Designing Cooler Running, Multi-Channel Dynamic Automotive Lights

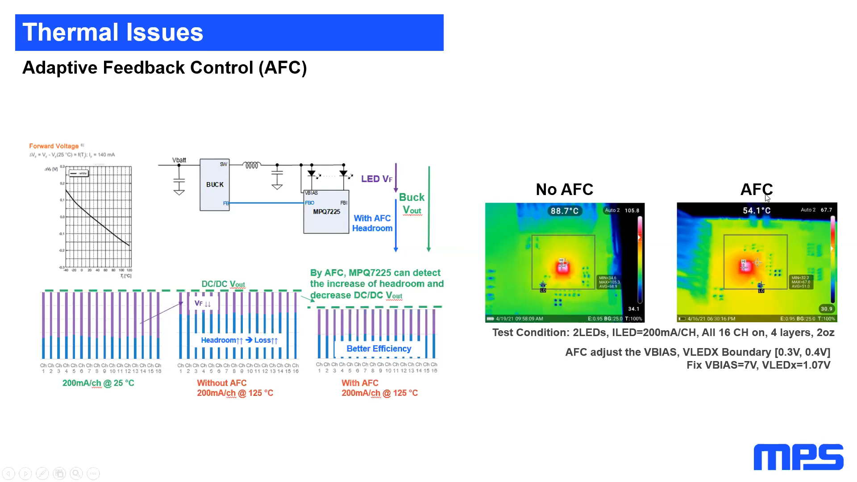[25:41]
So, in this case, we have found these these two images where we can see that without this mechanism, we have 88 degrees of temperature. And with the AFC mechanism, the temperature is decreased and we have 54 degrees. Finally, for the automotive sector, it's also important to make designs according to the EMC constraints.